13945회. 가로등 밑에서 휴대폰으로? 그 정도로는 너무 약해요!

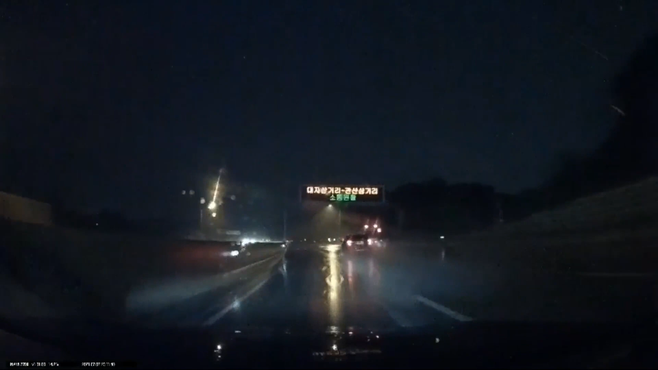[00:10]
화질이 좀 안 좋네요. 빗길입니다. 쭉 가는데 이런, 이런, 이런... 어떤 상황이에요?